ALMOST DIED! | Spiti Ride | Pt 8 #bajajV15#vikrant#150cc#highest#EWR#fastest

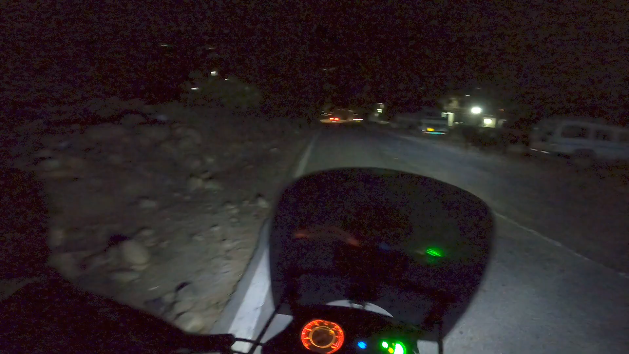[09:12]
और उन जनाब ने हमें धक्का मारा और हम आगे निकल गए।
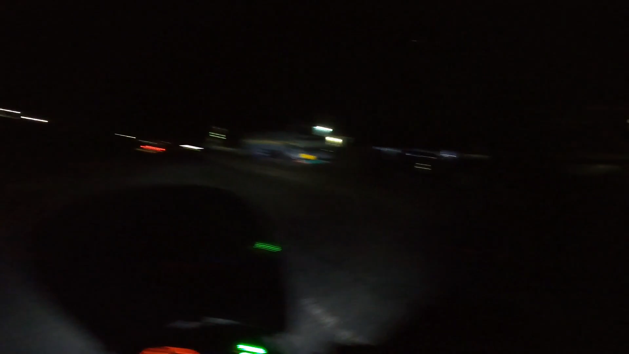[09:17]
बस ये ट्रक वाला रुके ना, अगर ये रुक गया तो आज पैंट बच जाना है।
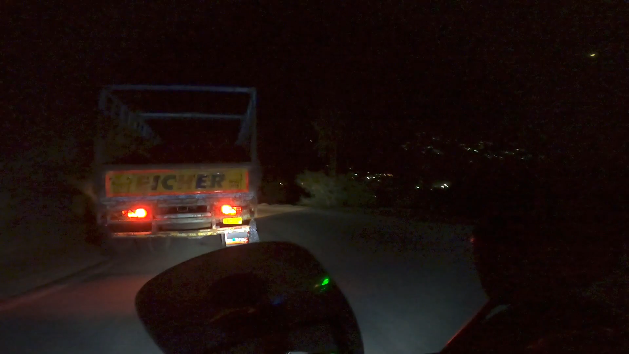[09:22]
रुके ना और ये निकल गए, थैंक गॉड।
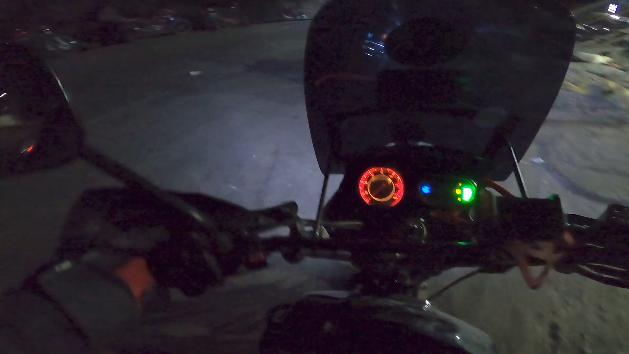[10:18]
और अब हम किंगल से निकल रहे हैं थियो जाने के लिए।
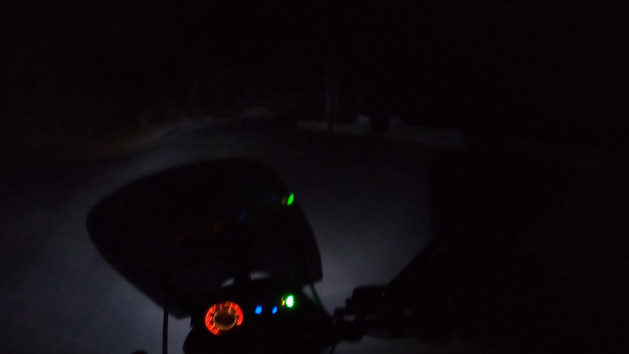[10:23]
थियो किंगल से करीबन 60 किलोमीटर की दूरी पे है, अंधेरा काफी ज्यादा हो गया है और प्रॉबेबली 10 बजे तक हम पहुंच जाएंगे थियोग।